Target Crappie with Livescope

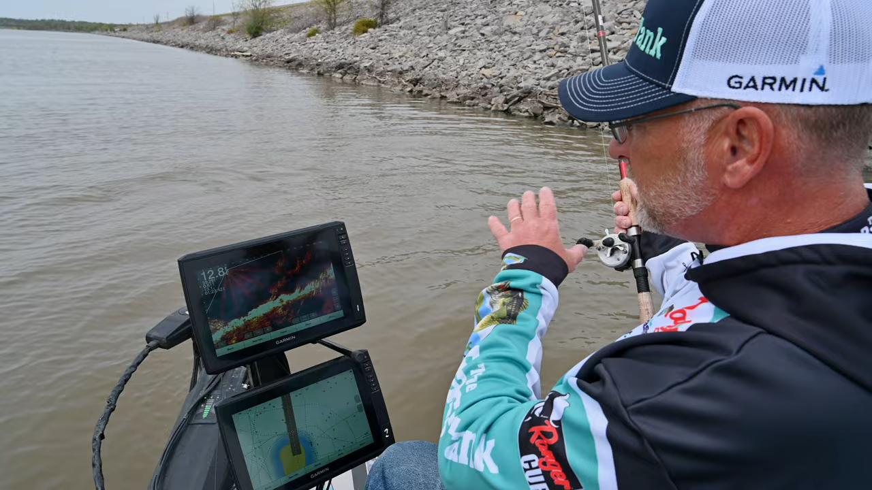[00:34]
So, what I'm seeing is we're along this riprap and you're seeing a lot of rocks, but there's an obvious fish separated from the bottom right there. And one of the things that I always look for is crappie are a stationary fish, so it's not moving, except for there he turned up, see him chasing my bait, there he's on.
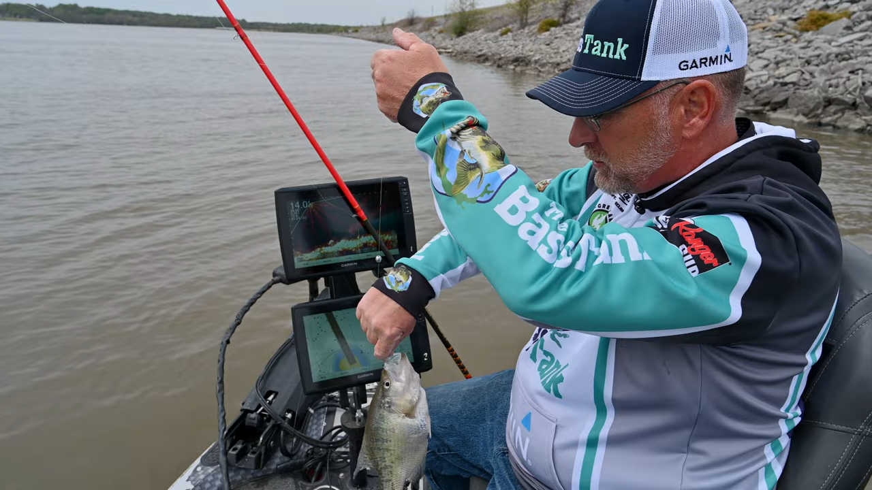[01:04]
Really, you know, that's a typical crappie here on Hudson, pound and a quarter fish, big old fat female, got some eggs in her, so we're going to go ahead and kick her loose today. We're not trying to keep any fish. So we've got a fish at roughly 10 feet out,
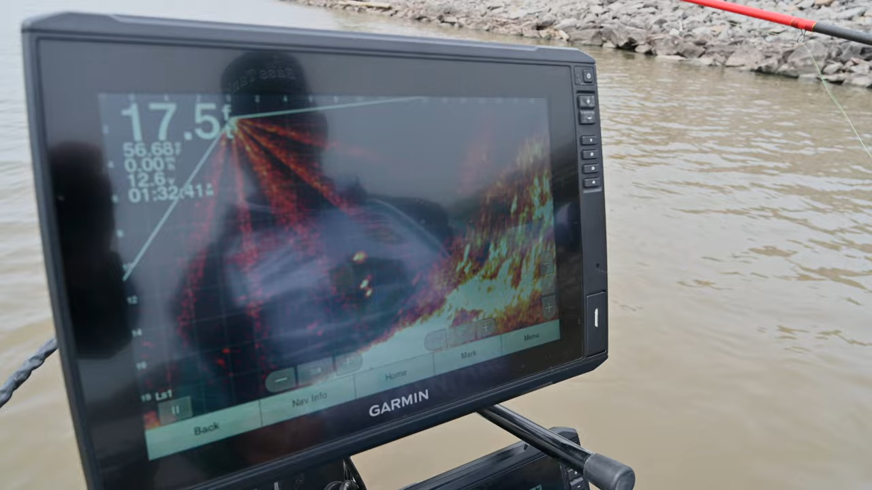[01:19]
On screen: depth 17.5 ft
so I'm going to drop my bait down.
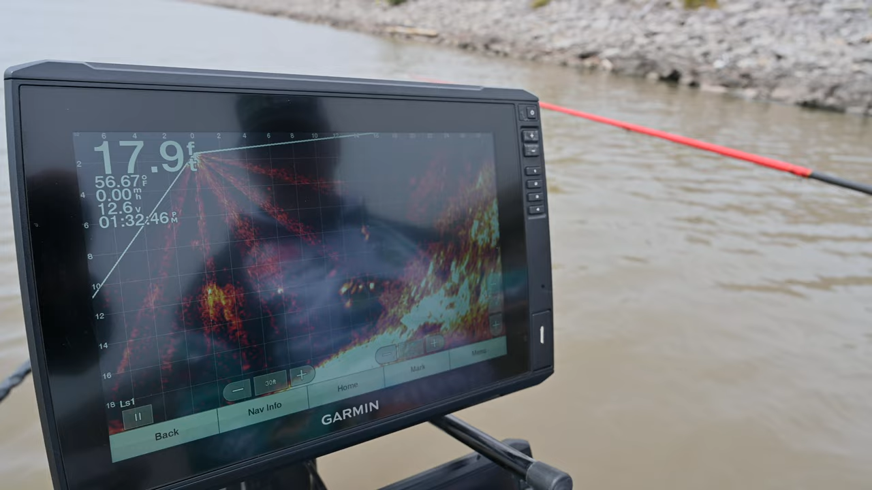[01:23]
On screen: depth 17.9 ft, water 56.67°F
And I'm paying a lot of attention to the depth of my bait. I'm trying to keep it above him at all times, and I'm just bringing my bait across his body.
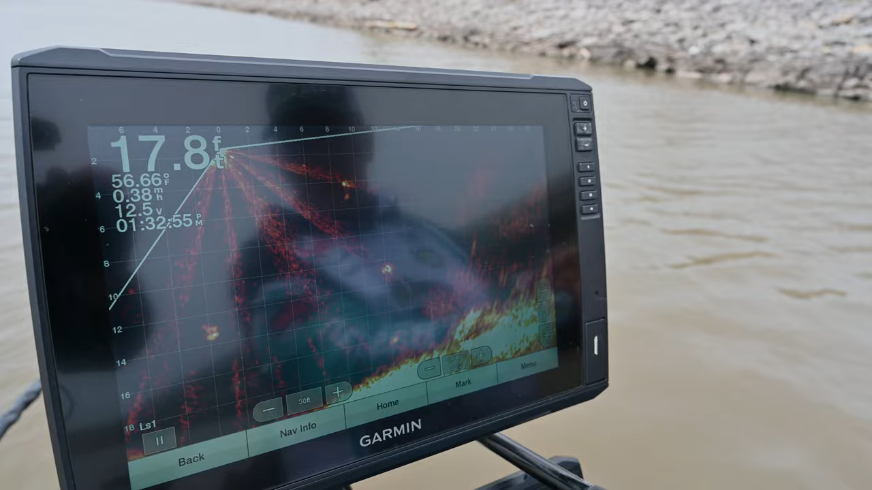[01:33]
On screen: depth 17.8 ft, water 56.66°F
We didn't get a response, so I'm going to do that again. We're going to center the boat up.
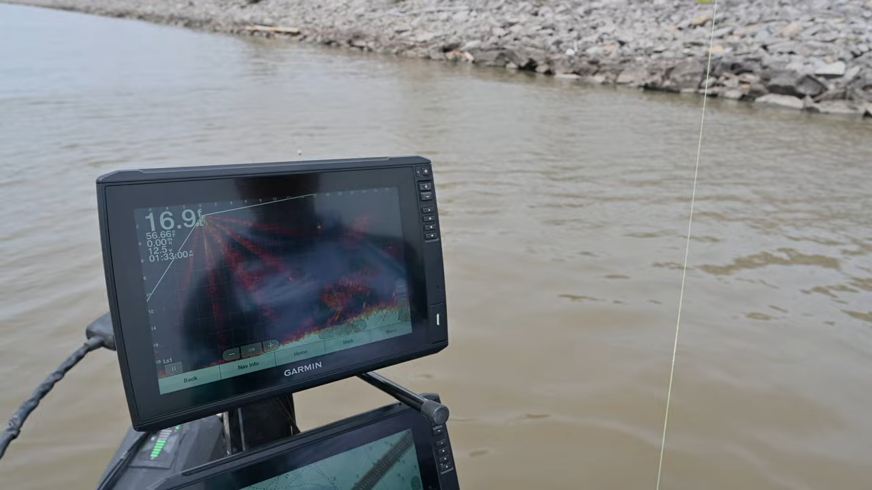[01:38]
Try to drop the bait so that it falls in front of him. Stop it above him. And basically, I'm going to bring this right across his nose. So these fish are not wanting to bite a lot today, but again, there you see he's indexed up.
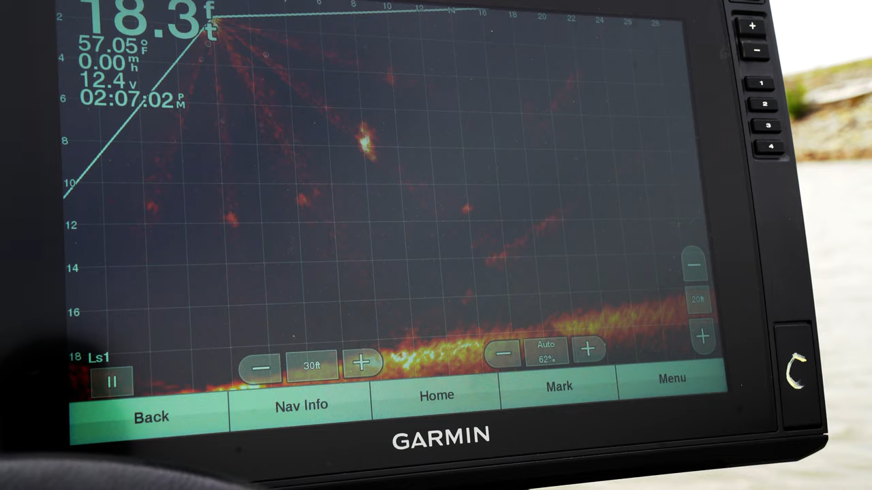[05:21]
On screen: depth 18.3 ft, water 57.05°F, speed 0.00 mph
It is not a big one. It just looked like a big one. It's not bad.
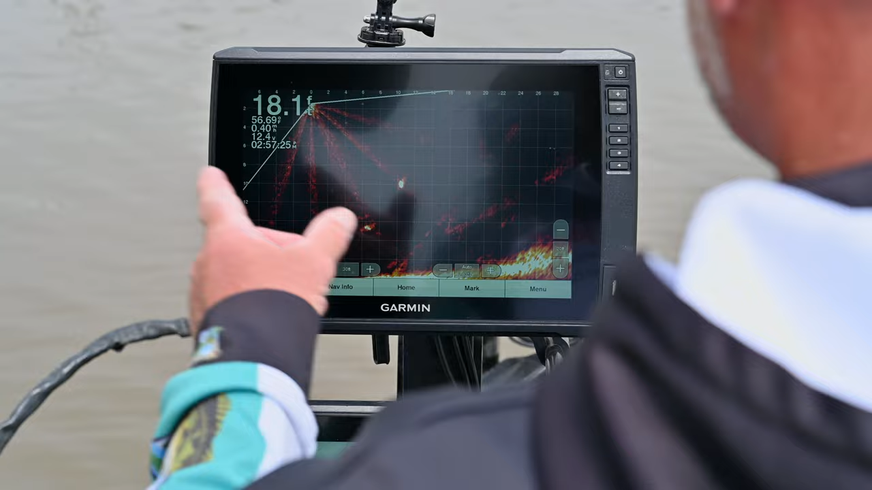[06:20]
Bring your tip to the left. Right about there. Oh, that one's chasing it.
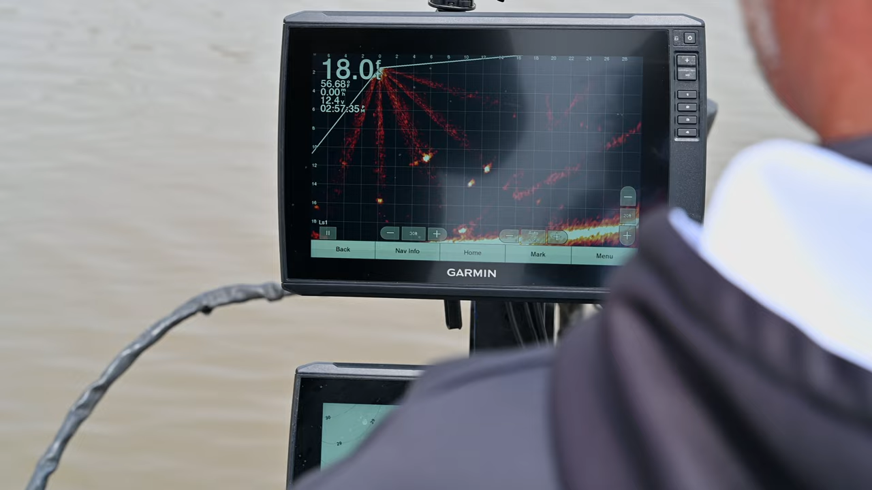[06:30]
Now you've got him. Lift. You didn't even know you had a bite.
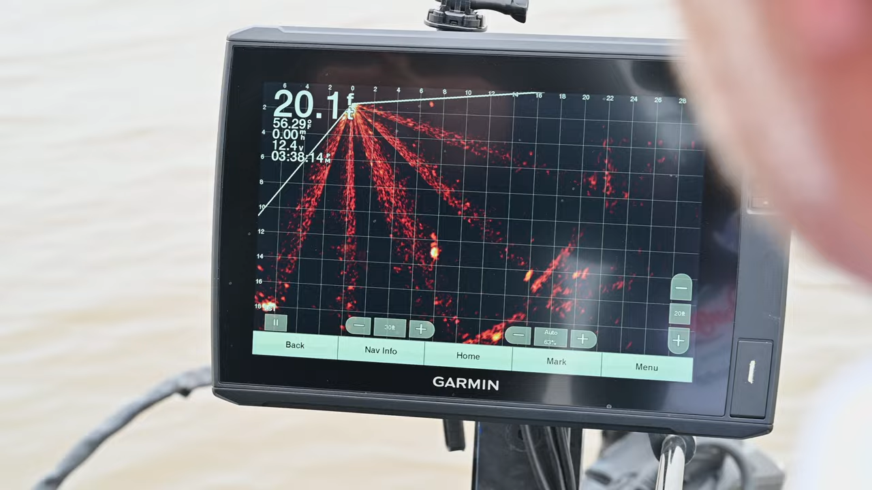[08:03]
On screen: depth 20.1 ft
Lost you. There you are. Okay. Lift up slowly. Lift up. Lift up. Keep going up. Got him. I seen the pole.